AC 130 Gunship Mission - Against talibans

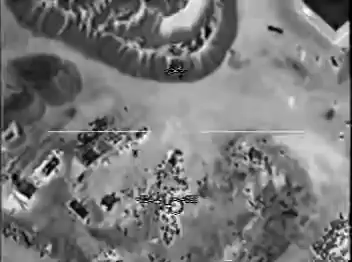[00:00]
Moving. Good. Come back on those guys. There we go. Yeah, another secondary. Other people coming out of the mosque right now. Ready!
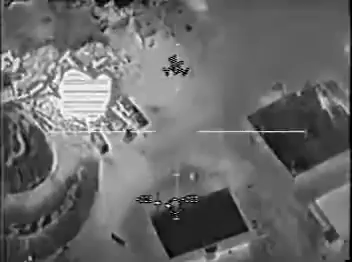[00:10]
Go for the vehicle. Secondaries. Nice secondary.
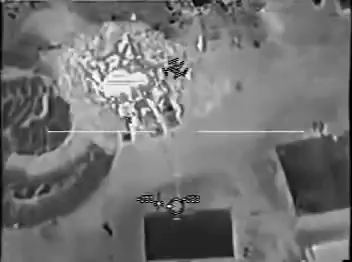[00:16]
Vehicles, people guys are going to town, man. Personnel running. There we go.
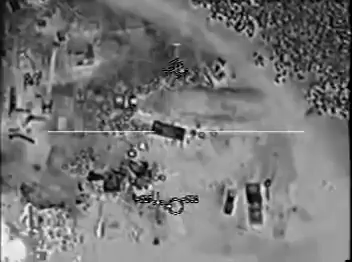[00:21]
Come on, box. There we go.
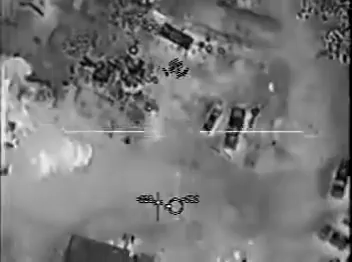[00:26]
Lead them a little bit further. Ready! Contact that vehicle. Fuel truck.
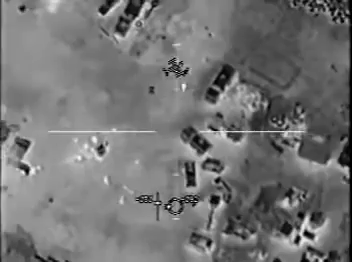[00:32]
Flares away! Flares. And no dry load. Okay. Continue engaging.
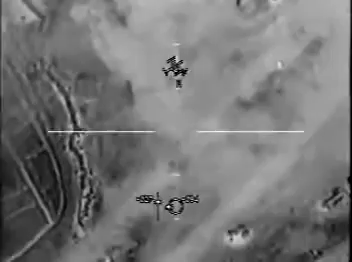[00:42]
Get that person. Stop the flares! Stop the flares! Going out to gate.
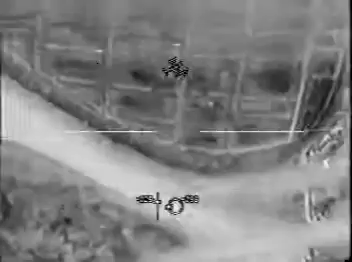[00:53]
Hi, that's the correct geometry. Give me 10 seconds. Roger. Get ready!
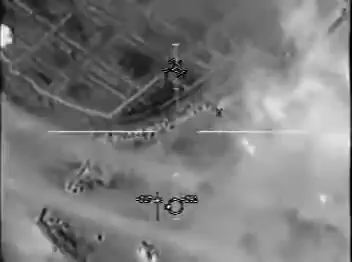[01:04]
He went down to the ground. Yeah, he just dove on the ground. He's okay, moving back again. In the box. He's loaded, get him.
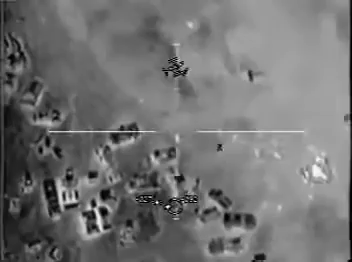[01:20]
Get ready! Lead a little more.
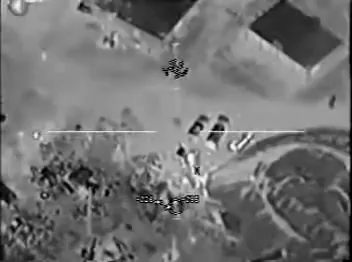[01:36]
Get ready! You're gonna get him.
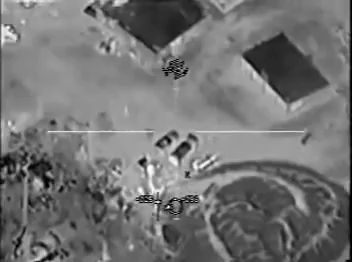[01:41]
Watch that moss over there, too. Roger.
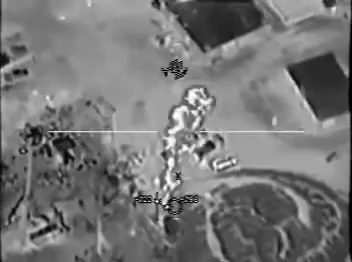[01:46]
Right, he's running into the moss. Get ready!
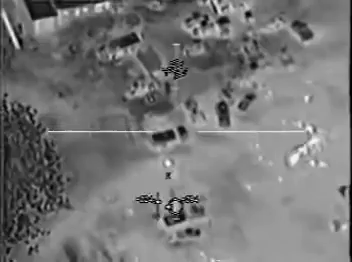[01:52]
Go into the building to put the 105 in. Stand by. Wildfire, we cleared on the building. Affirmative, you're cleared on the big square building.
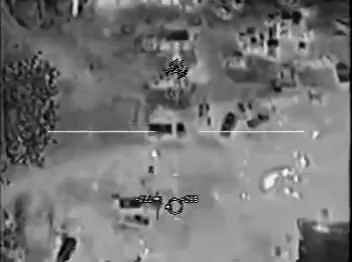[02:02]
Go ahead and level it. Roger that. Clear the building, guys. Okay. Get it! Catching up with you over the building. Stand Roger. By. Are you there? TV's no use on target. Gonna scan the area. Checking vehicles, too.
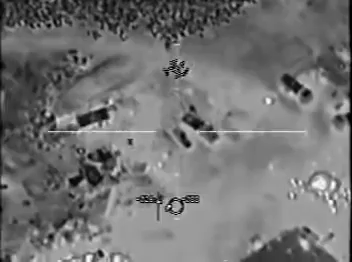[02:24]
You are clear to level the building. Do you have any more personnel in the area?
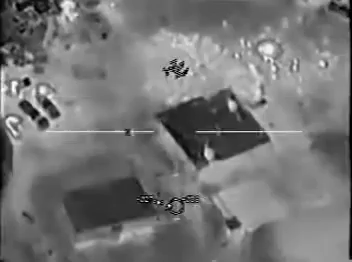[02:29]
Don't see any right now.
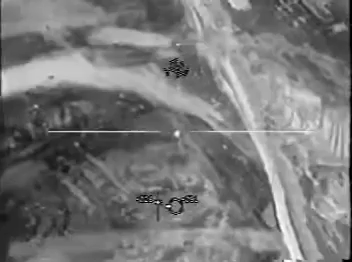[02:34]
Get ready!
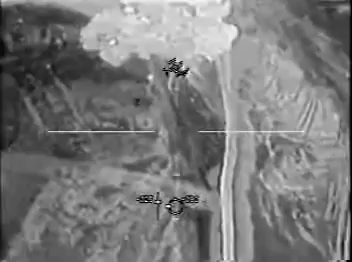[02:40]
Offsetting. Get ready! Alright, so, just trying to lead him.
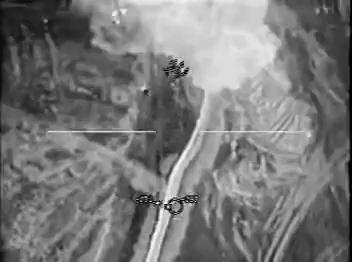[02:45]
Frag to get him.
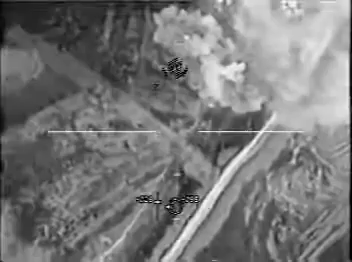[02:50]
Good, yeah, Chip 3-1.
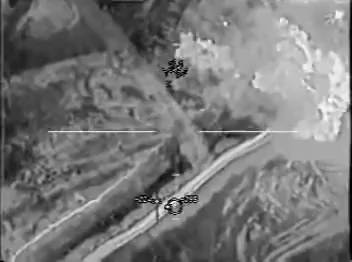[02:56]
Now if you go directly west, about approximately 100 meters, you'll see a single hot spot there. That's the cave or tunnel entrance. Right there. Get ready! Check it. Everyone start clear to fire. Stand by.
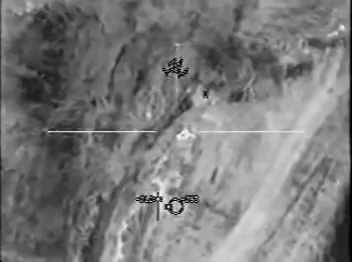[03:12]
Moving TR. Copy. Okay, you're in the box. Round coming down, just fire.
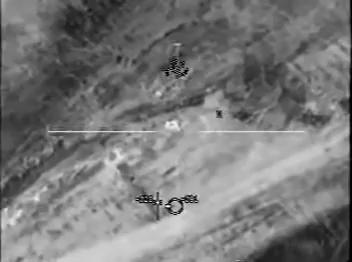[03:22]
Yeah, direct hits right there. Get ready!
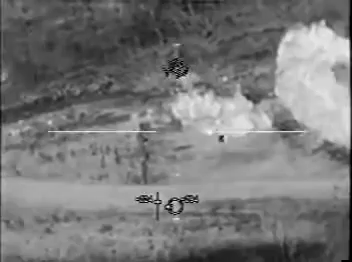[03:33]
I'm setting for the howitzer. Guy's moving. Got him. Lots of guys. No box. Coming out of the hole. Out of there.
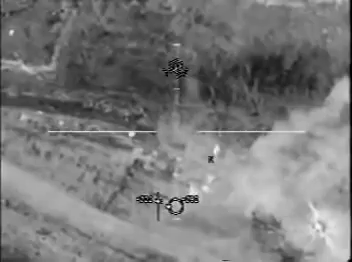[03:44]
Right, got three. There, you got it. Ready. Guy moving to the east out there, yep.
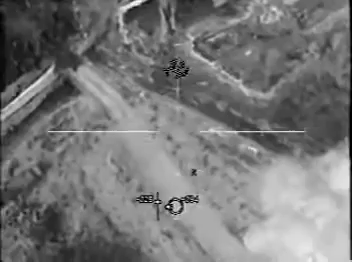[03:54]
Still, got two of them there. Ready. Back on the other guys. Oh, yeah, you got the other guy. That landed probably within 2 feet. That one's still crawling there.
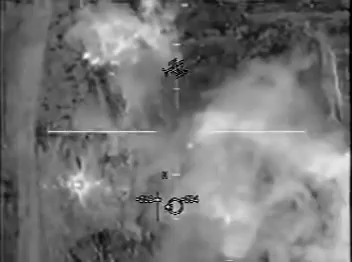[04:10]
Yep. Okay, still moving. It's the one up to the south. Oh.
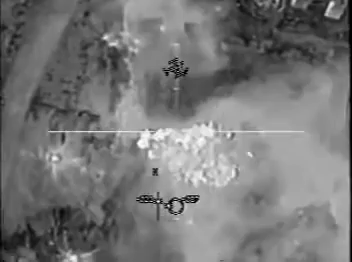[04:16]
Correct. Yes. Get ready!
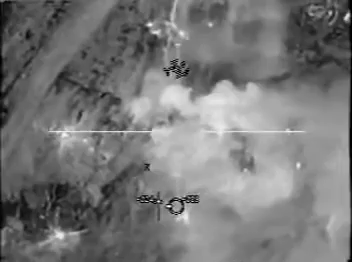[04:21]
Let's hold up and look around here. I know those two guys. I saw them flying apart. Yeah, I got that guy too. I saw him die earlier. He was in 40 round.
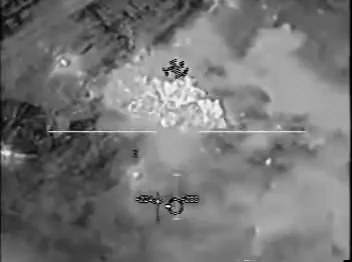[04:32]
Correct. Get ready! That guy's moving. Yeah, he is.
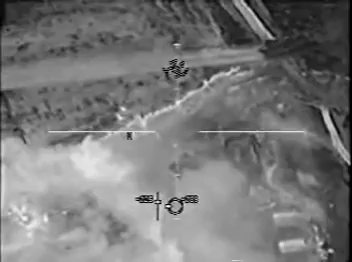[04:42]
He went down that embankment, he was protected. Oh, correct. Yes. Get ready!